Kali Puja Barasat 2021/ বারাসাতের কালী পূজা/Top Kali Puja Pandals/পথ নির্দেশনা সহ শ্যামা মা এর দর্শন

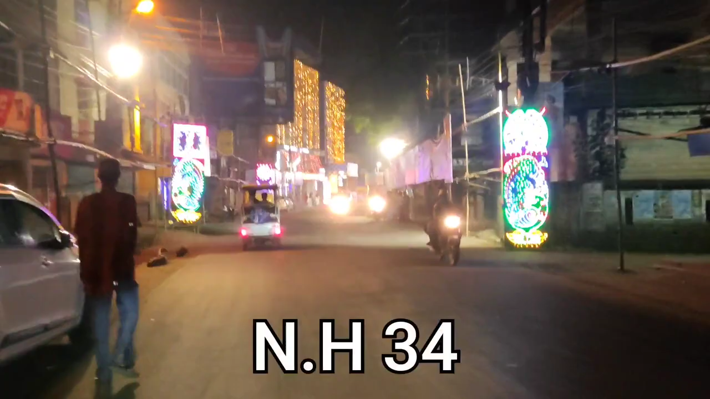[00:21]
দুর্গাপুজোর রেশ কাটিয়ে দুর্গামার গমনে যখন সবার মন ভারাক্রান্ত,
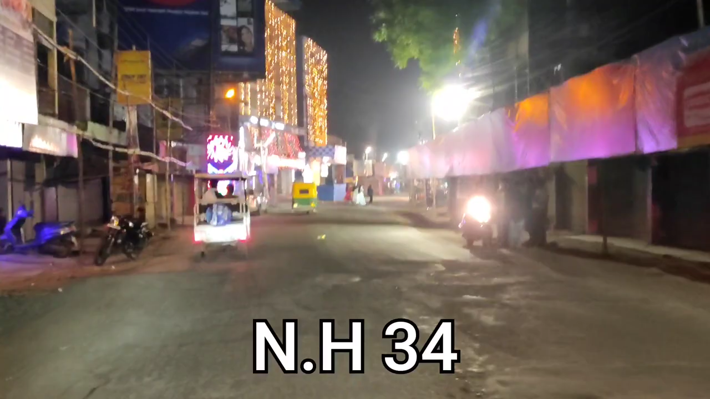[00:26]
তখনই আমাদের এই বারাসাত শহর সেজে ওঠে দীপাবলির আলোর রোশনাইতে।
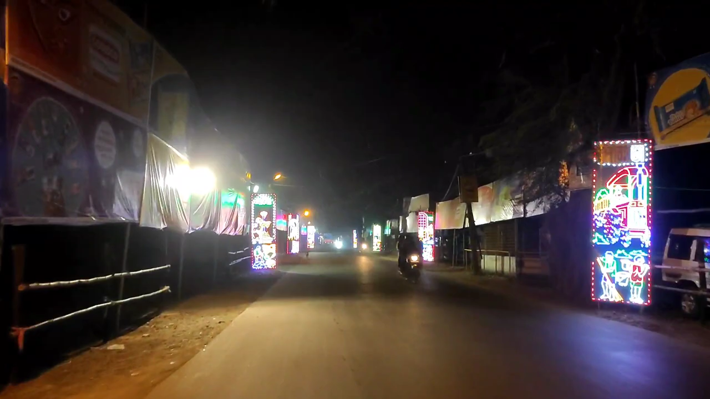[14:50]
ছাত্রদল ক্লাবের পুজো দেখতে। কলোনি মোড় ছাড়িয়ে হেলাবরতলা হয়ে ধরলাম ব্যারাকপুর রোডের রাস্তা। এই রাস্তা ধরে বেশ খানিকটা এগোলেই পড়বে